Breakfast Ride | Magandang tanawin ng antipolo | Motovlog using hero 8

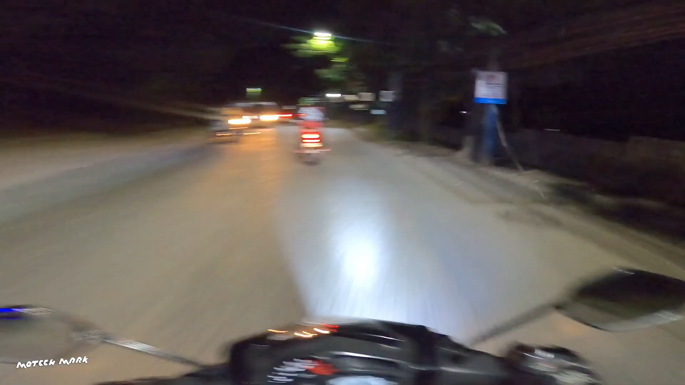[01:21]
Testing natin kung okay ba siya kahit ganito na madilim yung kuha niya. Saka testing din natin yung sync ng voice natin sa headset kung wala siyang wind noise. Sana okay lang yung recording.
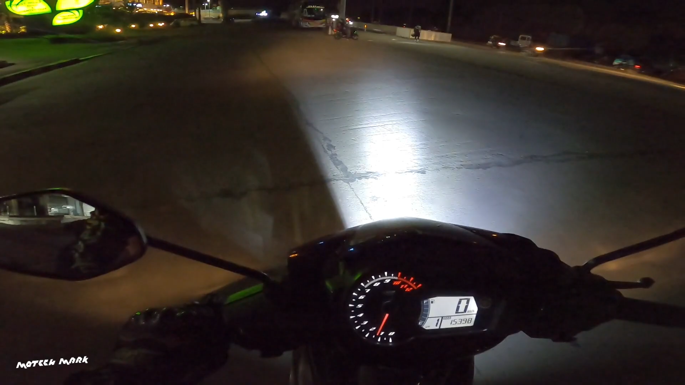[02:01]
So balikan ko kayo mamaya kapag maliwanag na guys. Kita-kits. Alright, the sun is coming up. Andito na kami sa papasok sa may Sierra. Hopefully walang checkpoint, no?
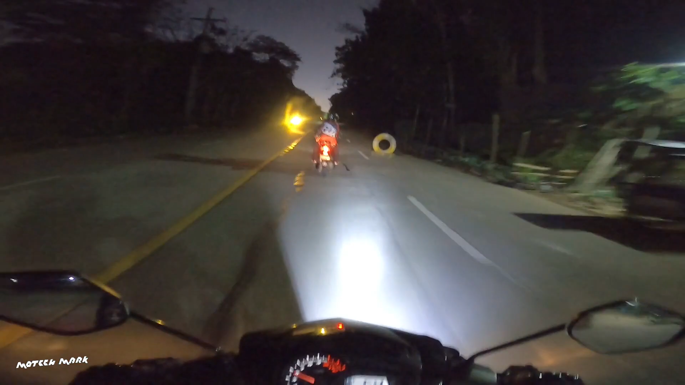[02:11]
Wala kaming baon na med certificate. Hindi kami palalagpasin pag nagkataon. Oh shit. May patay na ano dun ah. Nila lang. May mga nagpa-bike na. So usapang Sierra tayo guys. So bakit nga ba tayo umakit dito sa Sierra, no?